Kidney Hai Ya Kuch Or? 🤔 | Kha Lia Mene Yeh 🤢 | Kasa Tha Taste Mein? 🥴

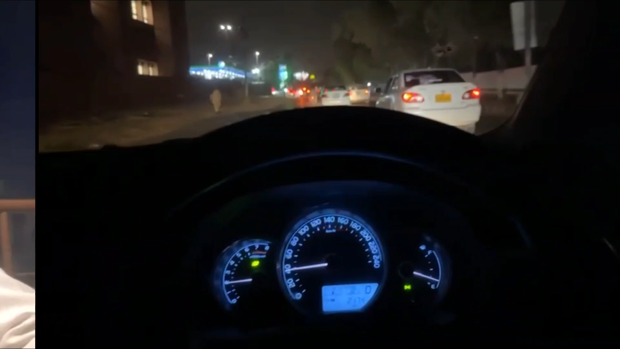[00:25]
There is a patrol behind the car.
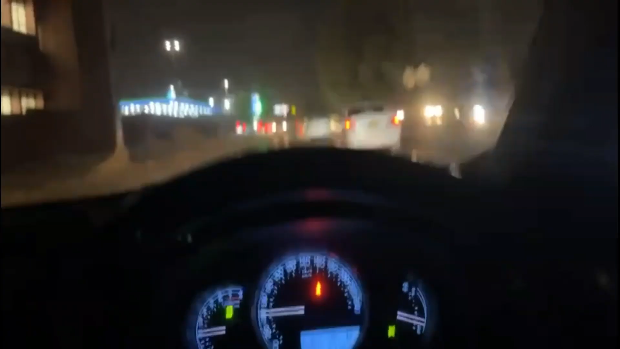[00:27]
We will go to the car. I don't know anything.
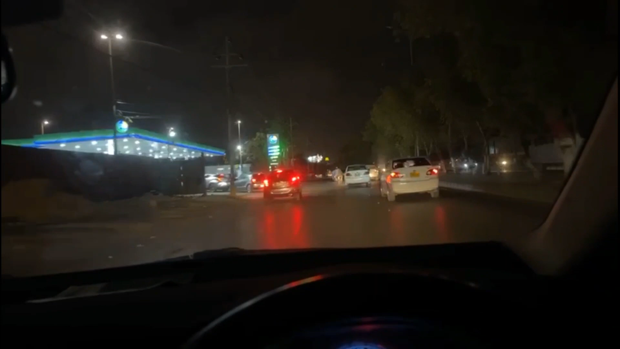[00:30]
MashaAllah, people have a lot of money. Look at how many cars are parked.